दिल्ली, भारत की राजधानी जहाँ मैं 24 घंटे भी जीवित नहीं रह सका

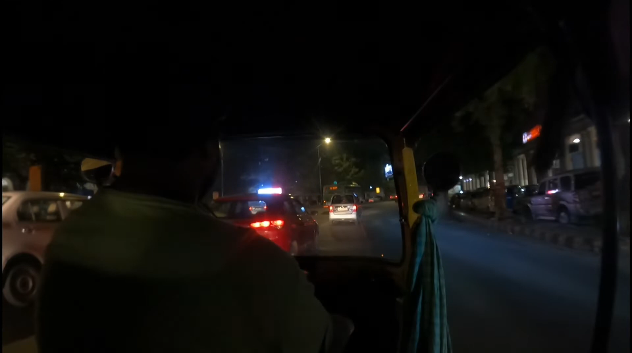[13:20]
दोस्तों यह मेरी हेल्प करने वाले आटो ड्राइबर दियार के हैं इनका गर और मेरा गर पास में यह मेरा लेट्स में थोड़ा से प्रॉब्लम आ गया तुछगान के पहले आज ही